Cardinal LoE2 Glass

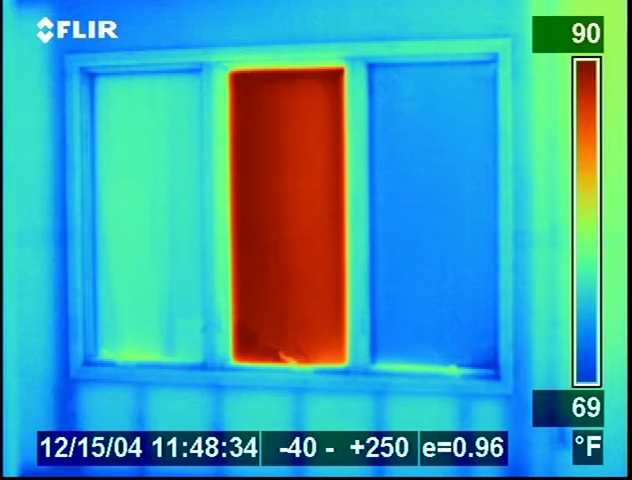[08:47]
On screen: scale top 90°F, scale bottom 69°F
This photo was taken at noon on a sunny winter day.
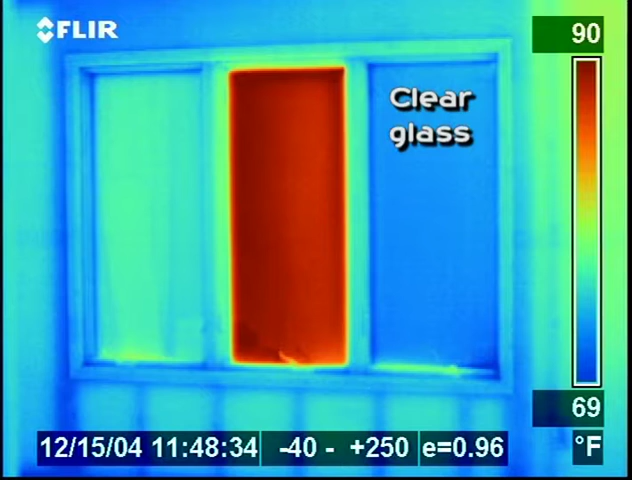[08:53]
On screen: scale top 90°F, scale bottom 69°F
The right-hand window is clear glass and is very cool, as indicated by the blue color. The center window is high solar gain, low E-glass. A detriment to this product is the solar heating of the room-side glass, as indicated by the hot red color. Measurements in the home with high solar gain glass showed this room was overheated nearly 1,200 hours,
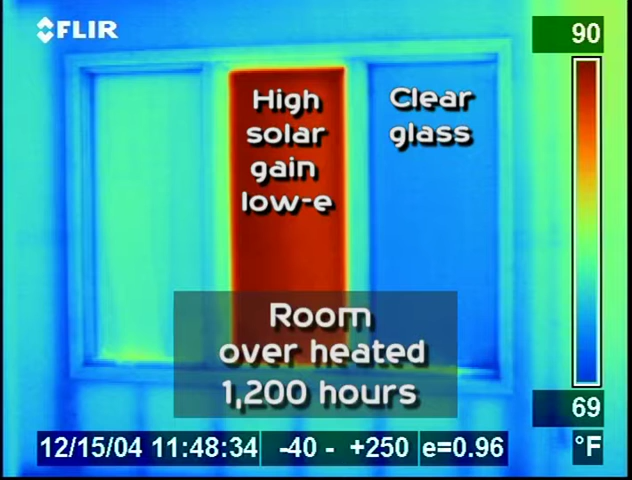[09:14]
On screen: scale top 90°F, scale bottom 69°F
or approximately one-third of the winter.
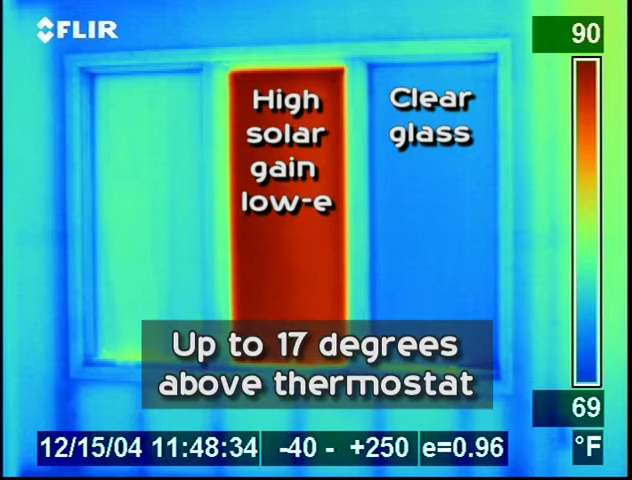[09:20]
On screen: scale top 90°F, scale bottom 69°F
At the extreme, temperatures were as high as 17 degrees above the thermostat. The left-hand window is low solar gain, low E-squared glass. Notice that its surface temperature most closely resembles the interior room temperature.
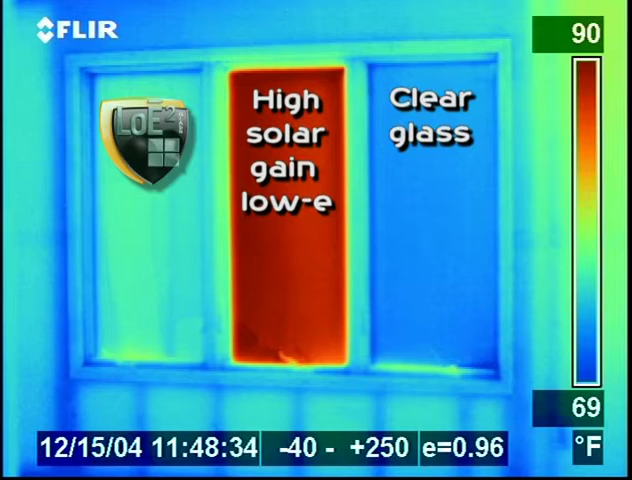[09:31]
On screen: scale top 90°F, scale bottom 69°F
The same room is seen here in the evening, after the outside temperature has dropped.
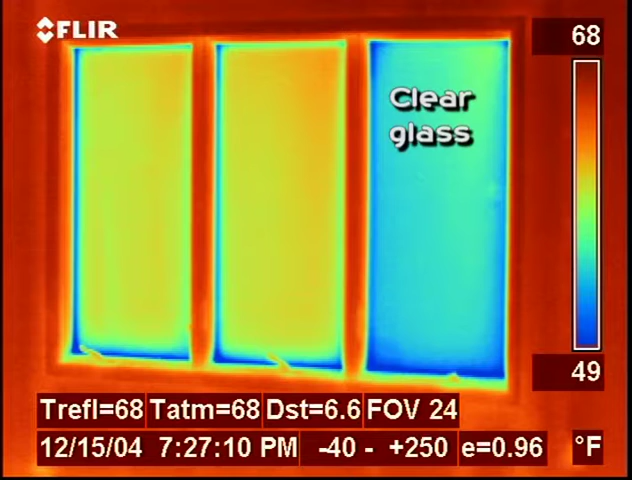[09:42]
On screen: scale top 68°F, scale bottom 49°F
The clear glass window, on the right, is cold relative to the two low E windows and the adjacent wall. The low E windows are significantly warmer than the clear glass window. How significant is this difference?
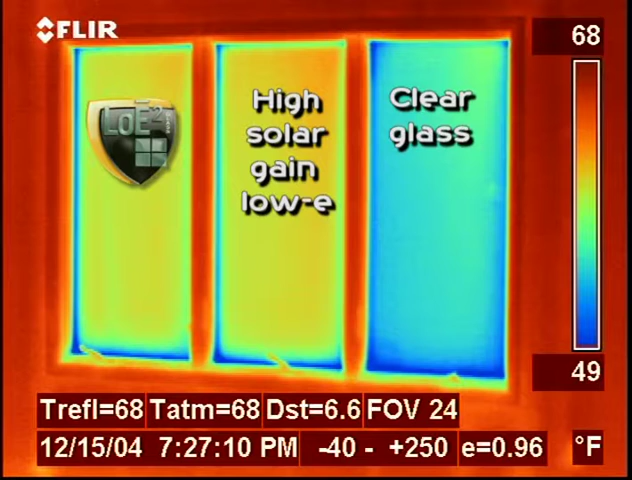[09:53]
On screen: scale top 68°F, scale bottom 49°F
A room with clear glass would need the thermostat setting increased by 2 degrees to match the nighttime comfort from low E-squared glass.